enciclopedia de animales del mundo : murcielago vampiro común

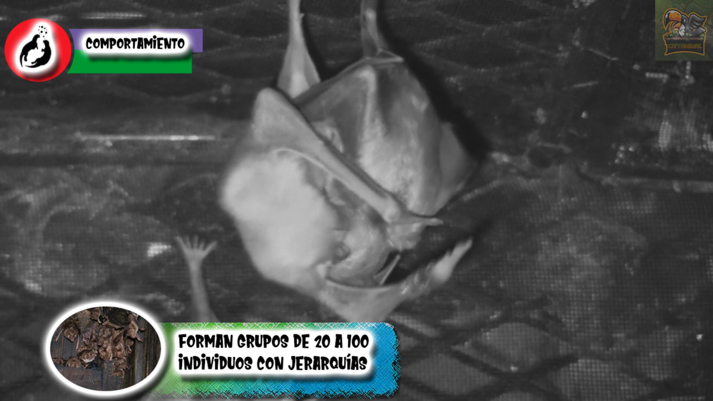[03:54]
estas interacciones ocurren en su escondite mientras ellos están en el techo o en los costados y son las hembras las que recurren más a estos. son animales nocturnos por varios motivos, el principal es su dieta, ya que en la noche hay menos ruido que les impida moverse y su vista está adaptada para ver con poca iluminación,
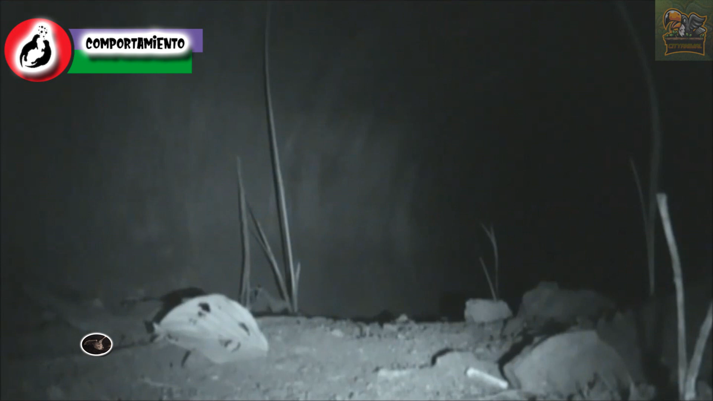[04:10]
donde salen en la noche, para desplazarse vuelan y se desplazan grandes distancias, pero también pueden andar en la tierra y llegan a saltar,
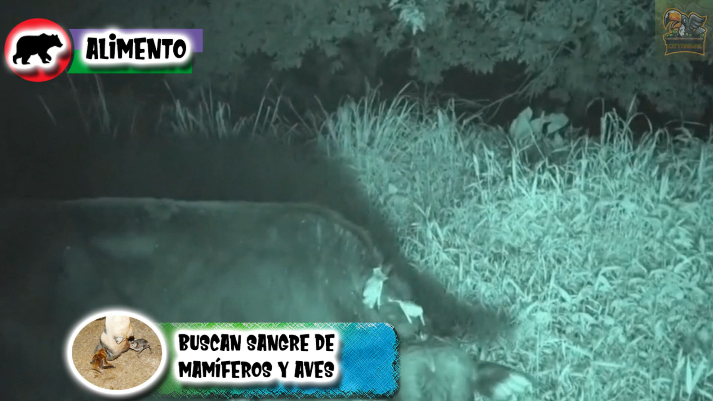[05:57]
estos al encontrar su presa, pueden perseguirla dando saltos hasta que se detenga o esperara que se duerma,
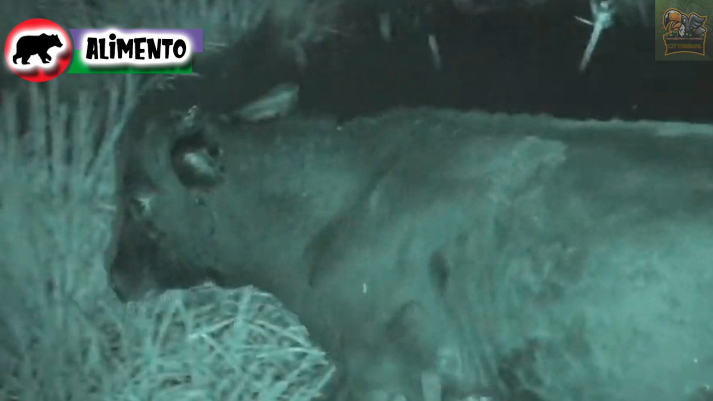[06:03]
para morderlos con sus dientes filosos y provocar una herida que sangra, donde procederán a lamerla, con esto consumen y al empapar la herida de la saliva, que tiene draculina, un coagulante,
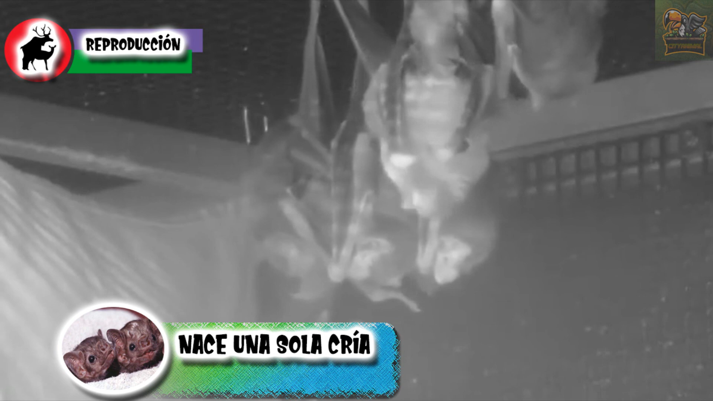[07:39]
los cuales se sujetan del cuerpo de la madre y permanecerán así un tiempo, durante el primer mes se alimentarán exclusivamente de leche,